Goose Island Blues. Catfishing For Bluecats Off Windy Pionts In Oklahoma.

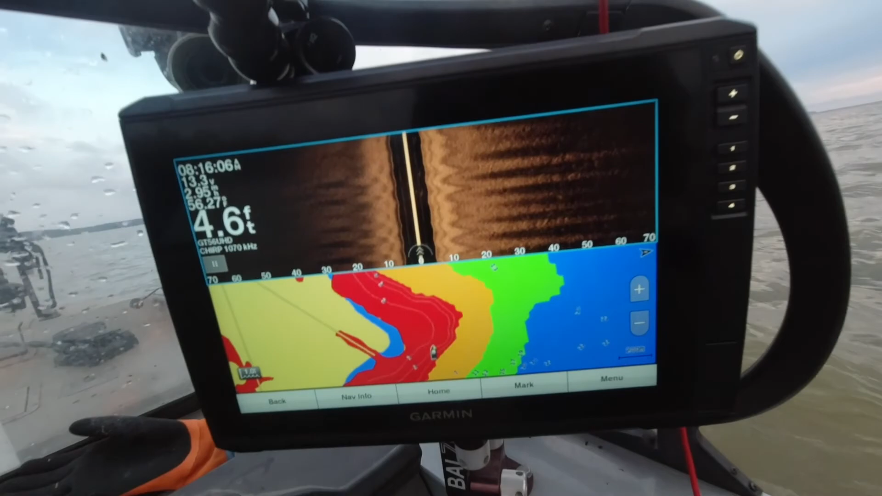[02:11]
On screen: depth 4.6 ft
Watch that side skin. Got a lot of waves, but kind of see what I got going on there. Pretty shallow stuff.
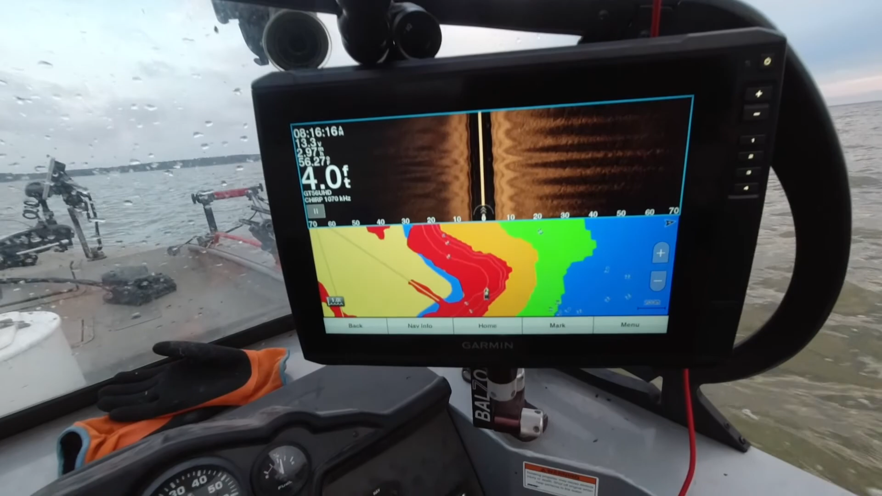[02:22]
On screen: depth 4.0 ft
See if any fish start popping up.
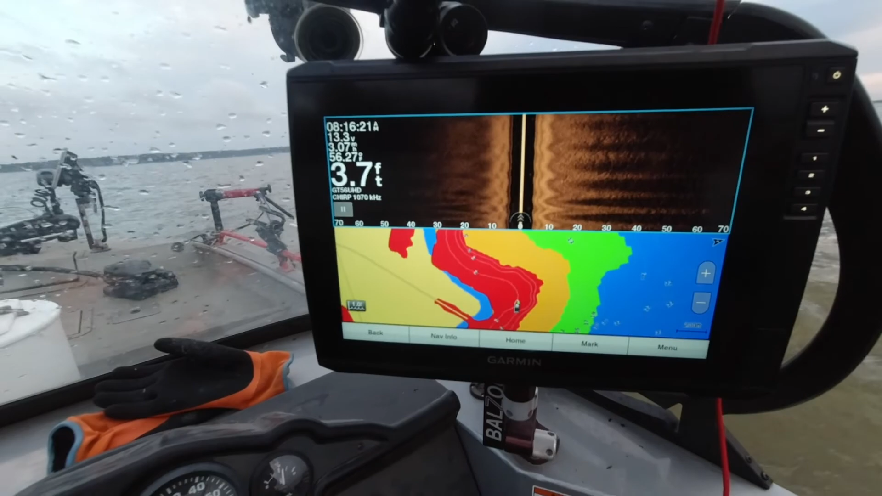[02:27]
On screen: depth 3.7 ft
They're in real shallow water right now, that's for sure.